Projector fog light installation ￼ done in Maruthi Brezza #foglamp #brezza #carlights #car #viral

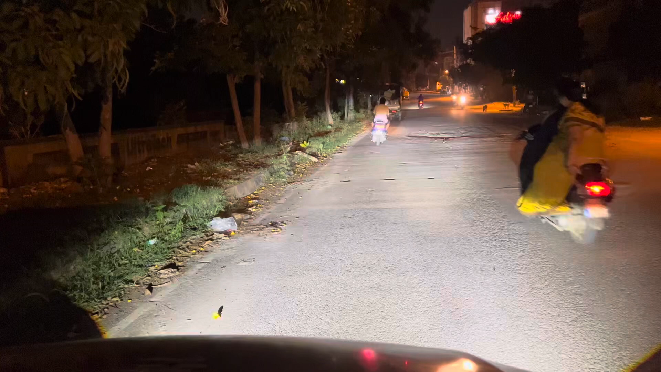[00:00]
The three-color projector is big. The main fog light is at the top and is on top. The light is not edge.